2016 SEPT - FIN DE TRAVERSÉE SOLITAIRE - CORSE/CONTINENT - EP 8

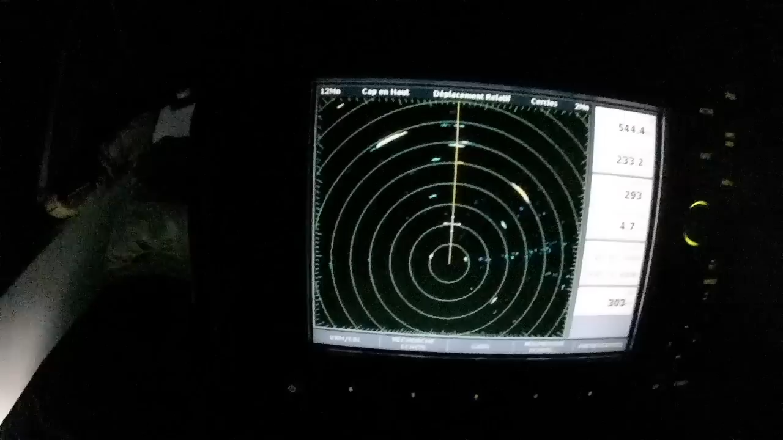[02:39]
On a fait 232 000. Ah non, ça c'est. On est parti à 170. Qu'est-ce que je raconte ? Et voilà, là il y a un bateau ici, un bateau ici, un là, un là. Et ça, ce ne sont pas des bateaux.
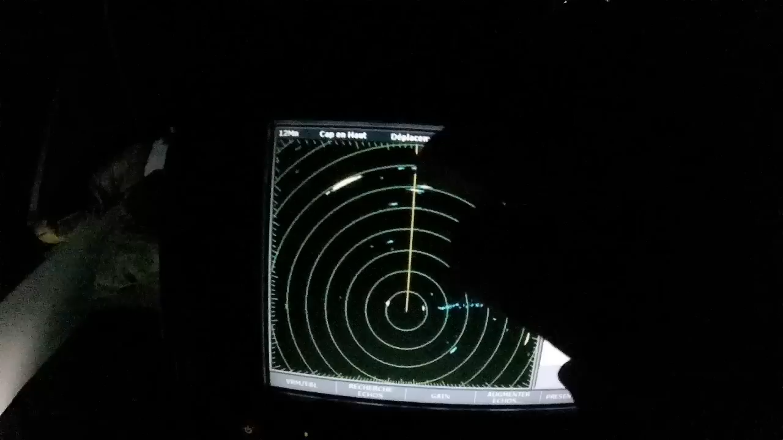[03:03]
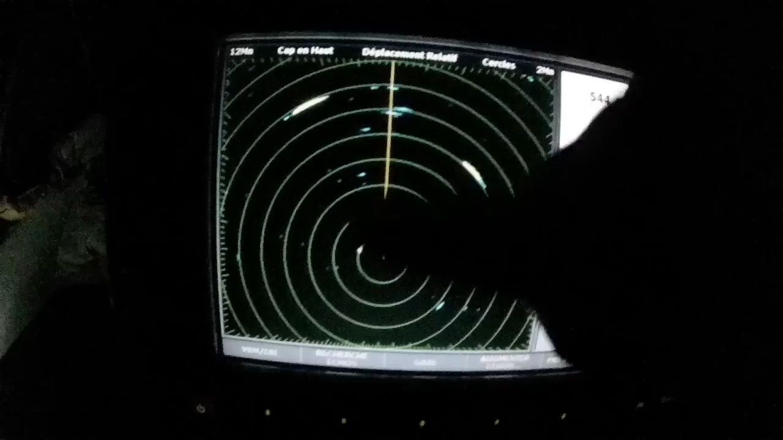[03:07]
De là à là, il y a 12 000 nautiques. Chaque cercle, c'est 2 000 nautiques. Et si on réduit, voilà, là on réduit, là c'est du centre de la cible, c'est le bateau. À là, il n'y a que 6000 nautiques, 1000 nautiques par cercle.
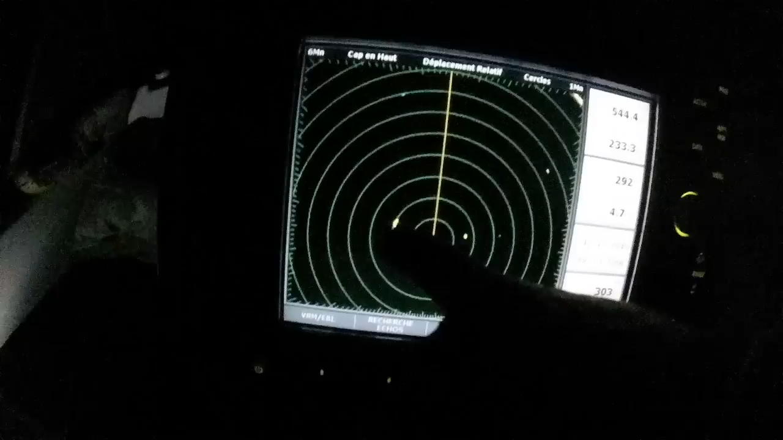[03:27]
On voit donc qu'il y a un bateau ici, qui est en train de nous doubler, celui-là.
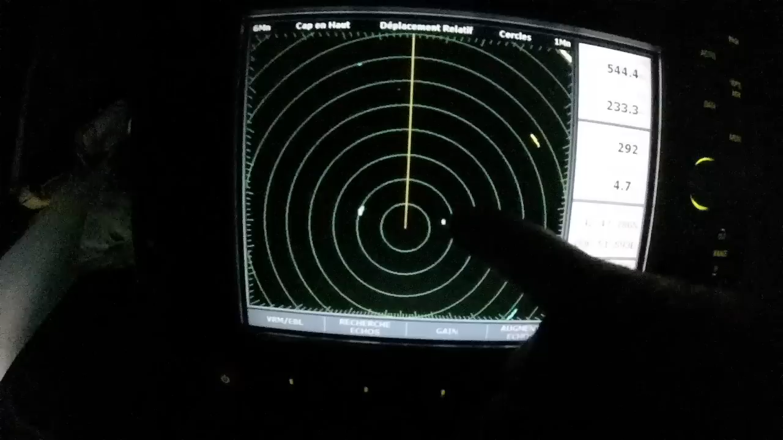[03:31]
Et un que l'on a croisé ici, que l'on est en train de croiser, un gros là. Et puis c'est fou, je les vois.
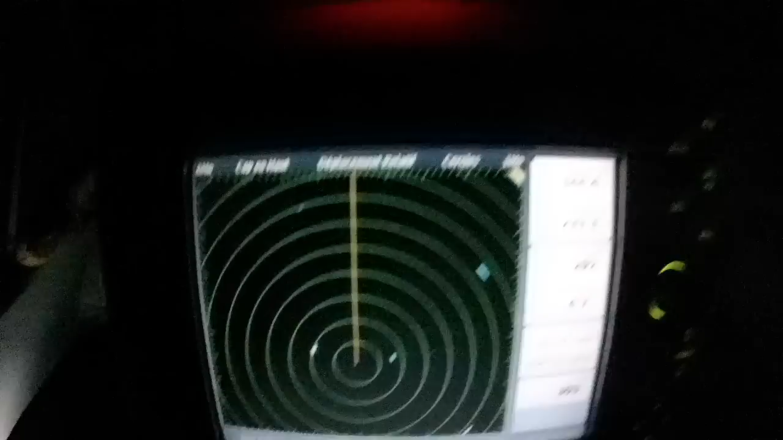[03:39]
Si je les montre, on ne va pas les voir, mais... Là, on voit qu'on en croise un voilier.
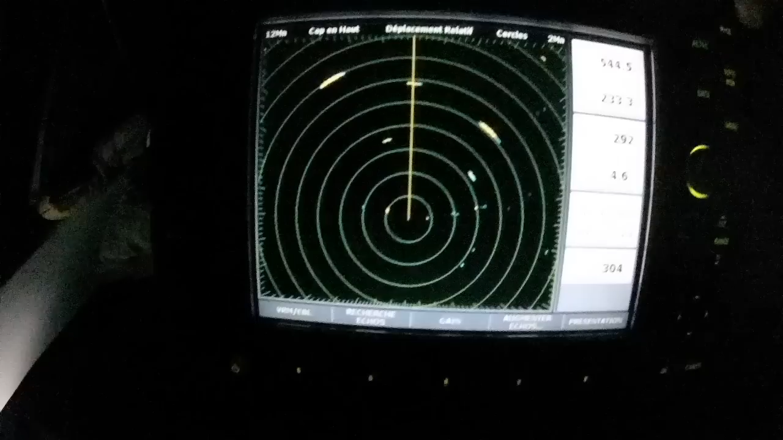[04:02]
Et regardez, et si vraiment on sort, on va voir la terre, voilà. Ça, ce sont les îles. Alors là, bon, j'aurais pour les comprendre, mais bon, là, je pense que c'est le levant. Porquerolles. Le mouillage, j'avais marqué un mouillage.
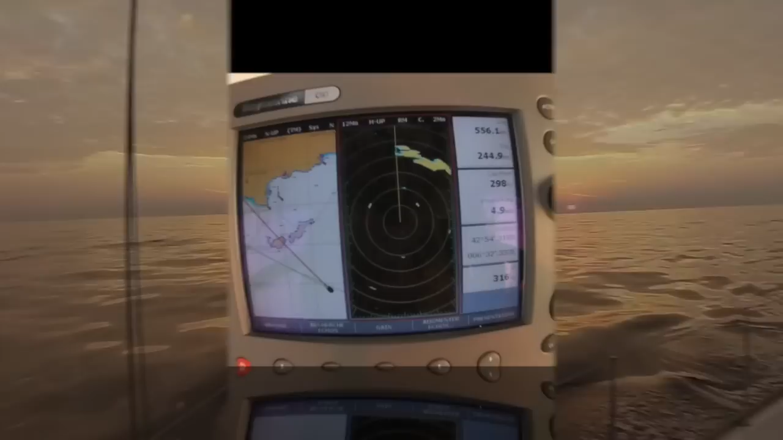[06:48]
Nuit, eh ben, on a tous les outils de la nuit. Alors d'abord les outils, ben, non, on remarque c'est que des outils techniques. Là on a la route et le radar. Et c'est sympa parce qu'on permet, ça permet de bien voir.
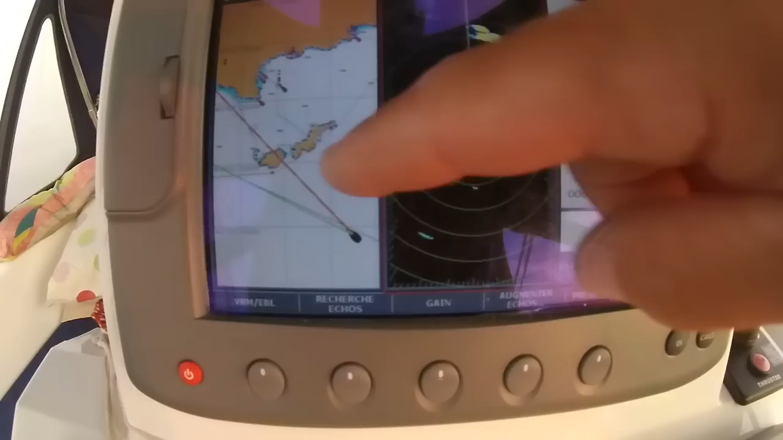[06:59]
Là on a l'île des Bagots et là l'île du Levant.
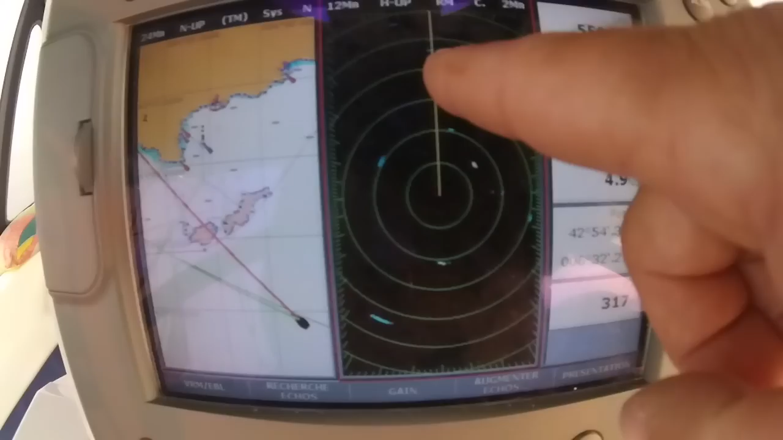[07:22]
Et derrière, il y aura Porquerolles. Voilà. Après, qu'est-ce qu'on a? Bon, ben, enfin, on a les indications normales.